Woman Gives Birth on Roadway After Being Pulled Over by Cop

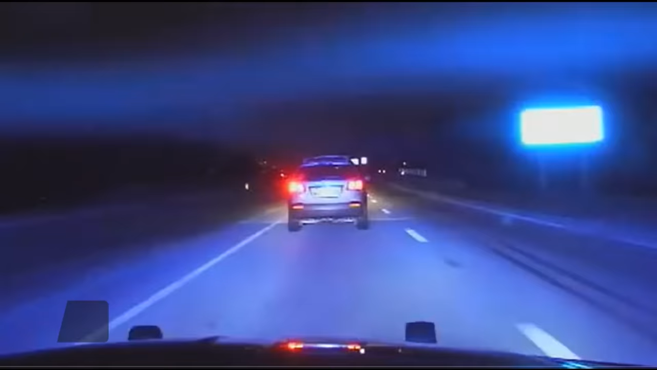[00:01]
State troopers are in hot pursuit of a car they say is speeding at 83 miles an hour. You can see the driver frantically waving the troopers over. They're in for a major surprise. Yep, he was rushing to the hospital because mom-to-be is in the throes of giving birth right there in the car.
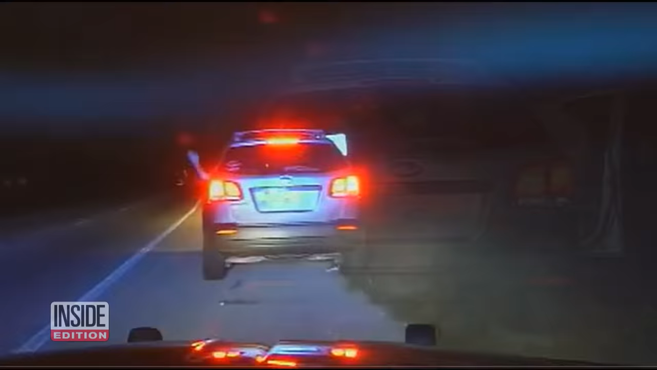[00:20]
He helps his wife out, and you can see she's hunched over in pain, and baby is not going to wait.